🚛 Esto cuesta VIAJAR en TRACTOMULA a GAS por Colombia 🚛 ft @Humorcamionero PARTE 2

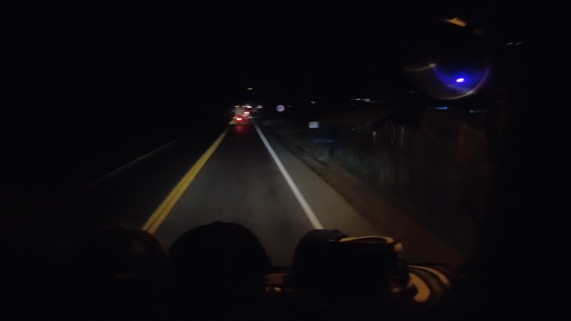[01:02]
Entonces, ya prácticamente después de que pasemos este casco urbano, ya prácticamente empezamos a treparnos a la línea. Entonces, ya les muestro cuando estemos ahí como en el casco urbano.
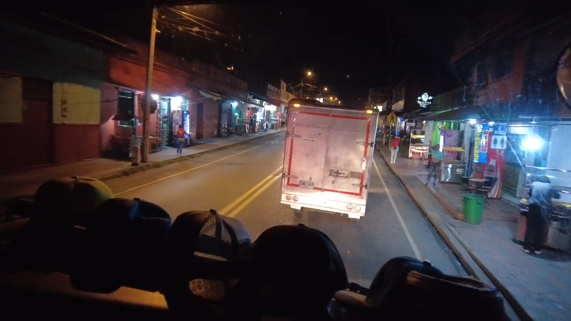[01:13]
A mí me parece muy particular este paso porque vean que están como las casitas muy pegadas a la carretera.
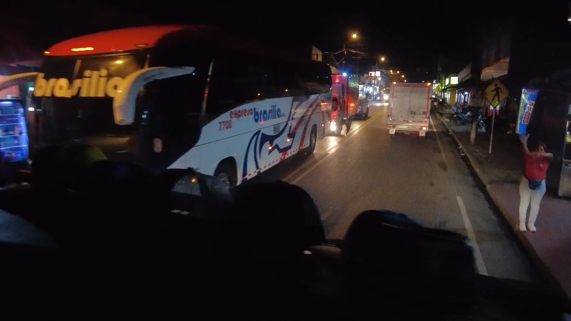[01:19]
O sea, prácticamente casi que no hay andén. Y aún así las tractomodulas y algunos camiones se parquean a la orilla.
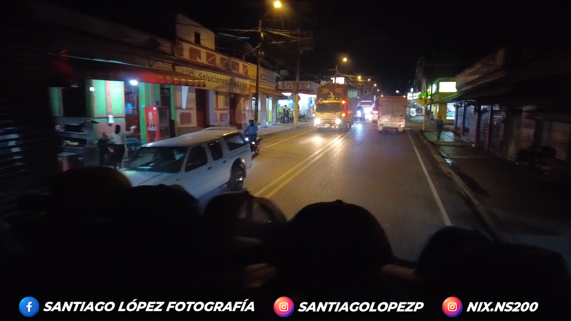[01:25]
Entonces, se hace un caos para pasar. Pero nada, acá vamos muchachos. Podemos decir que oficialmente acá ya empezamos a subir la línea.
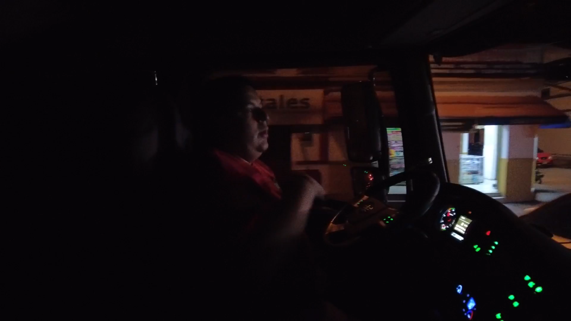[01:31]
Oficialmente ya prácticamente empezamos a subir la línea. Claro que pues ahorita en la Y donde se unen las dos carreteras es realmente donde ya empieza una subida la línea porque es doble calzada subiendo.
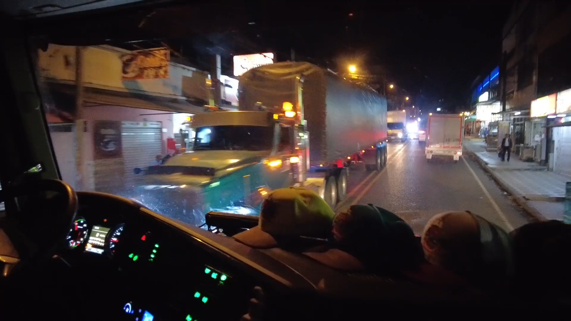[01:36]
Ok, entonces ya les... Aquí seguimos atravesando como el pueblo.
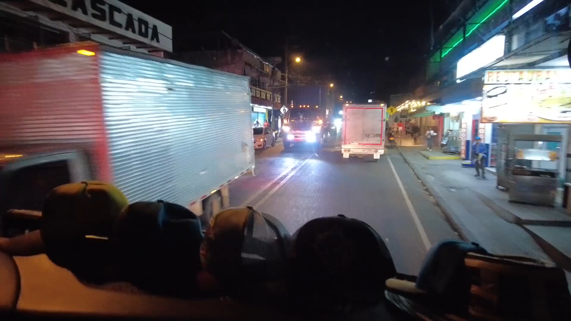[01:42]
Ya les mostramos. Oficialmente desde aquí empieza a subir. No sé si de pronto les puse unas tomas anteriormente pero hay muchos carros parqueados a la orilla de la carretera porque ahí es donde hay como hoteles y ellos se hospedan.
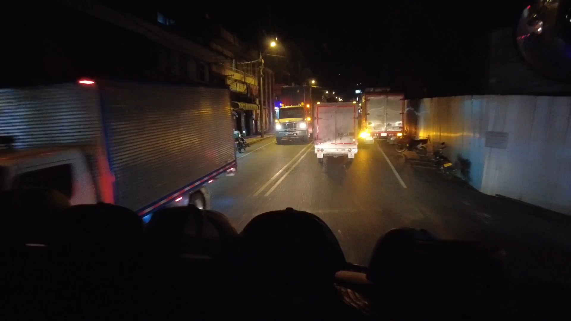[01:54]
Razón por la cual muchos carros acá en Colombia no tienen camarote.
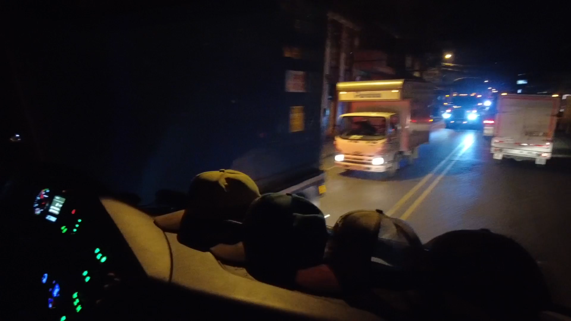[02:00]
Como hay tantos hoteles, entonces pues no hay necesidad del camarote. O sea, prácticamente lo que tiene Albeiro acá que no se ve...
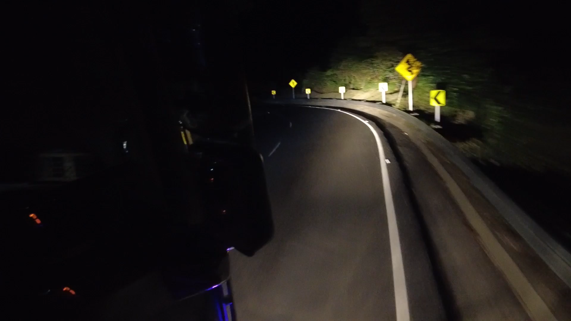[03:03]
Vean, allá arriba se ve uno de los túneles.
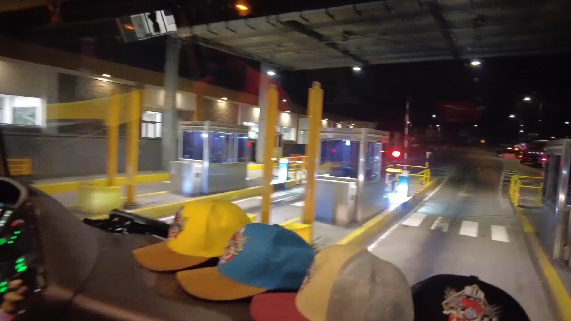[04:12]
Vean, ya acá van a ver el letrero. O sea, este es uno de esos que yo digo que no dolería pagarlos en ese precio.
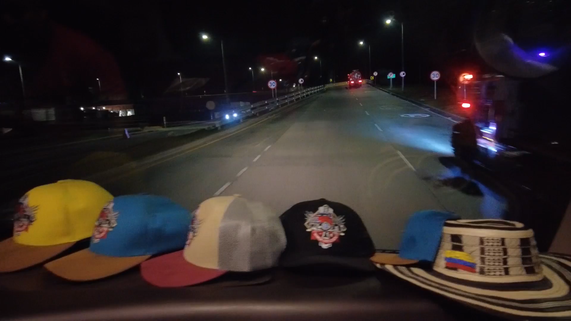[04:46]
Vean, por el lado de allá van bajando los que vienen por los túneles y todo el tema.
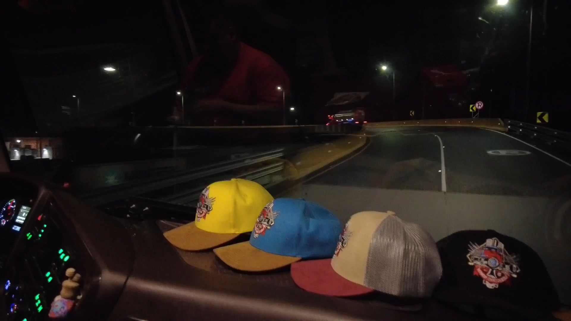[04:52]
Entonces, nada, acá vamos a darle, vamos a subir.
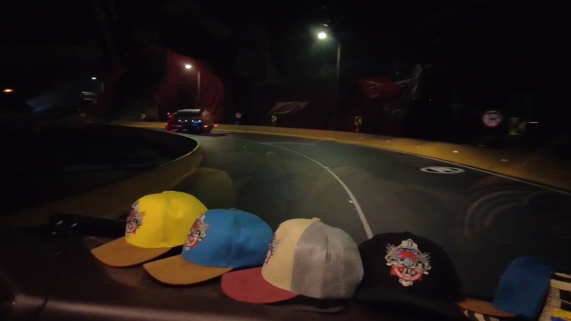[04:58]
Espero poderles mostrar algo más adelante, pues todo depende de cómo esté la iluminación y todo. Porque pues ya este nos hizo de noche, pero nada, vamos a darle muchachos que está bien divertido. Está bien chévere viajar acá con albedrío en la tractomula. Ya prácticamente estamos terminando de bajar. Acá empiezan las entradas del túnel. Ese es el peaje. Ese es el peaje solo subiendo. Sí, subiendo. Vean, eso que se vaya iluminado es el peaje de los que van en sentido hacia Bogotá.
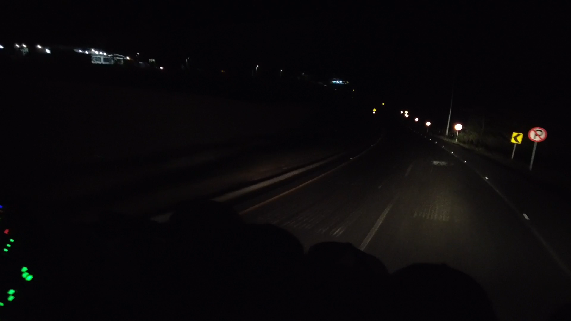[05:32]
Nosotros en este caso ya no pagamos peaje porque ya lo pagamos de Cajamarca hacia acá, hacia Calarcá. Entonces ya casi vamos a llegar a Calarcá a comer. Ahí va a ser nuestra parada a tanquear la barriga. Sí, claro. De una, vamos a seguirle ando.
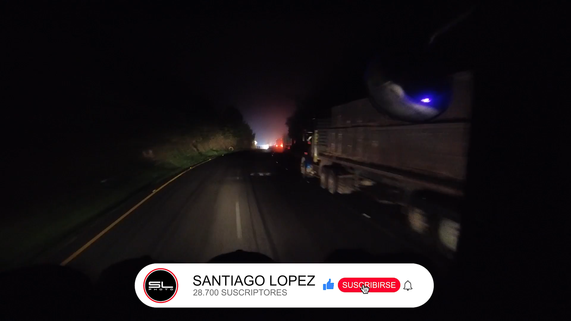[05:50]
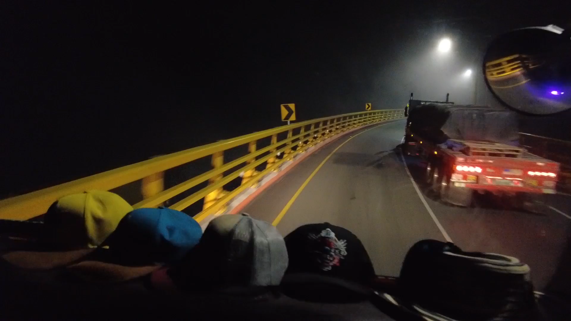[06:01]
Vean, estamos hablando con Albeiro de que recién inauguraron este tramo, este puente. Una tractomula se quedó sin frenos y empezó a
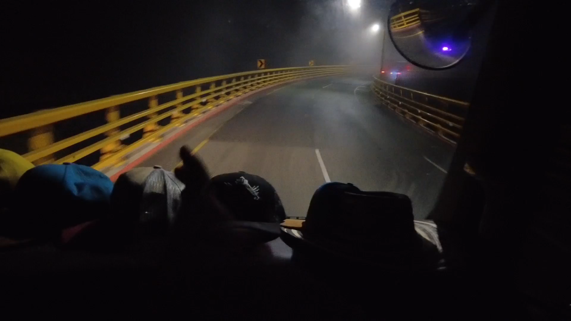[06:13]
chocarse contra esta barrera y acá se volteó más o menos. Bueno, allí donde se terminó el puente se volteó y regó todos los jabones.
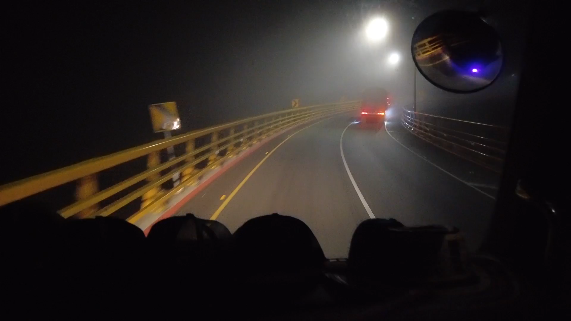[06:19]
No sé el conductor qué le habrá pasado si no le pasó nada, pero el carro sí se volvió miércoles. Acá pegó y acá ya terminó. Por eso esas barreras tan altas para que los carros no vayan abajo.